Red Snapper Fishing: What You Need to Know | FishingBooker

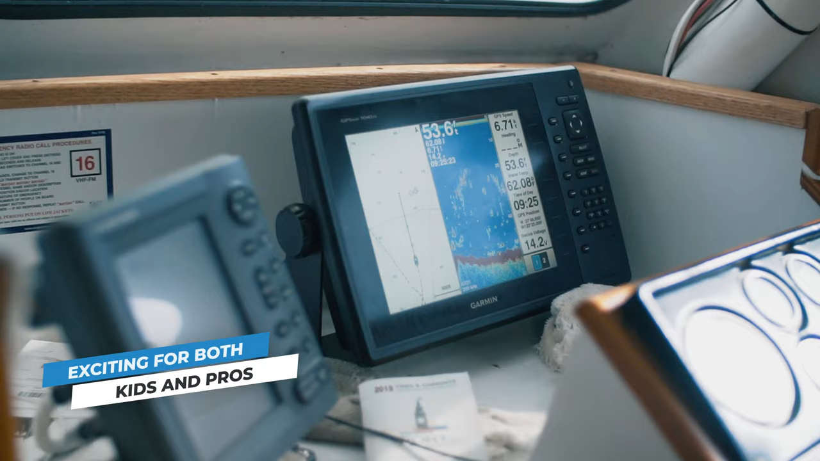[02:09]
As soon as you spot underwater structure on your captain's radar, you'll know you're in the right place.